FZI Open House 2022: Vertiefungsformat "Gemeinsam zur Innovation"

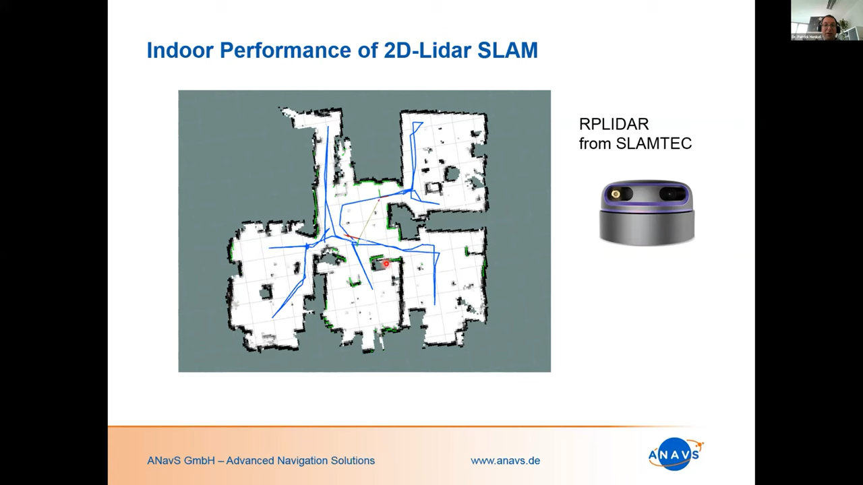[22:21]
auf dem der leader installiert war und dann eben sieht man hier die verschiedenen wände im grunde hier stand da mal ein tisch das sind also keine fehler wenn da solche objekte hier sind oder ein schrank und ja gestern der eingang zum büro ja der leader hat viel potenzial genau wie die kamera weil eben die tiefen informationen liefert aber eine wichtige sache dort ist wenn man ein slam macht also eine gleichzeitige erstellung der karte der positionierung sondern die karte nicht a priori hat dass man einen so genannten lube closure hat das heißt dass man immer wieder an eine gegend kommt wo man schon mal
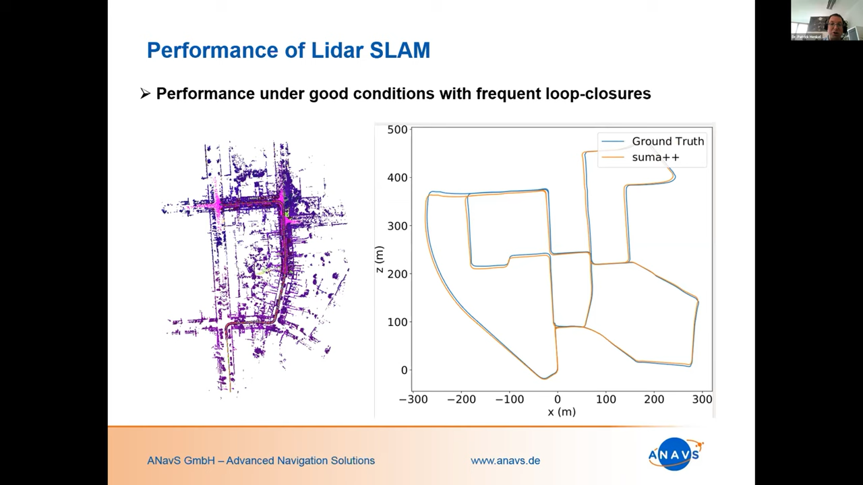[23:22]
wie links dargestellt sind eine positionstrajektorie zu haben die recht nahe an dieser ground truss ist aber wie gesagt hat man viele lupe closures hier noch mal genauer hinein gesucht die abweichung zwischen der leader lösung und unserer rtk lösung liegt hier im bereich das muss kaum sehen kann also
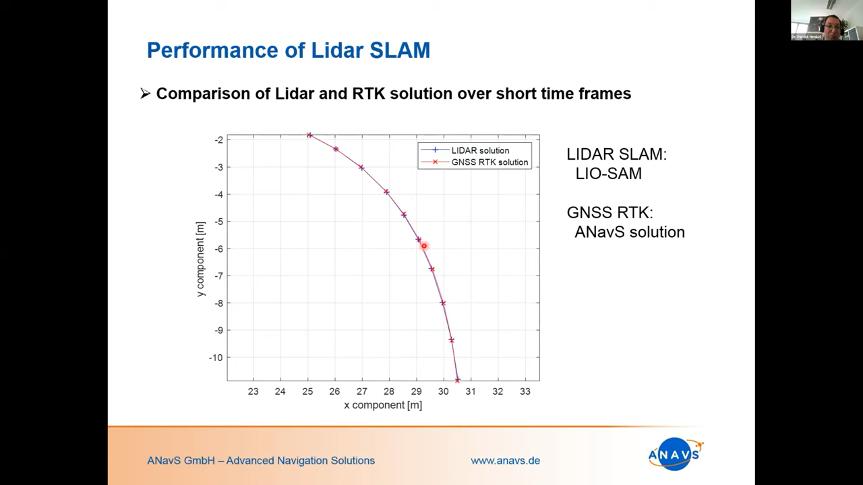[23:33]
jetzt ist ein meter abstand also ich würde mal sagen in genauigkeit vom zentimeter bereich sieht man hier noch wenn man jetzt mal nicht immer nur in der innenstadt fährt wo man immer wieder an die gleiche gasse kommt sondern eine strecke entlang wird sieht mir so einen leader scan ich finde es ganz beeindruckend wie man die häuser
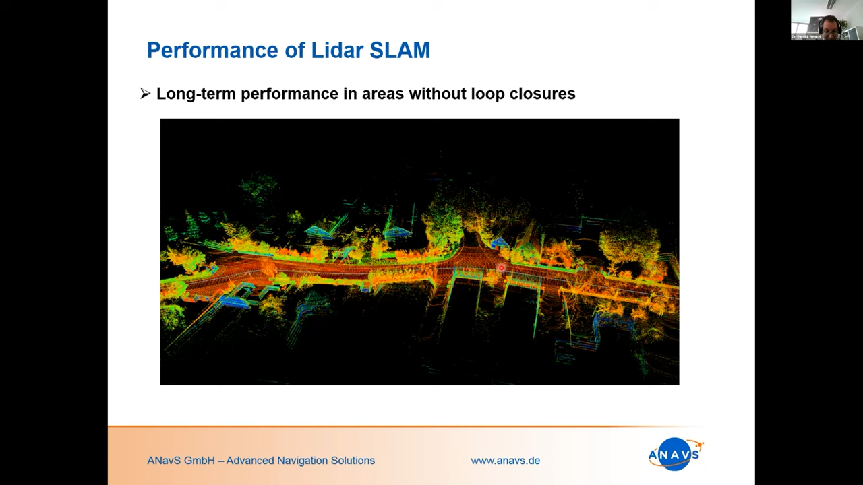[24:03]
sieht die bäume die fahrbahn kann eigentlich relativ viel wiedererkennen denkt man hat fast die perfekte lösung aber ganz so perfekt ist es nicht weil der der leader slam eben auch eine gewisse fehler propagation hat eine gewisse drift entstehen kann über die zeit das jetzt hier auf dieser folie dargestellt wieder der vergleich der leader lösung mit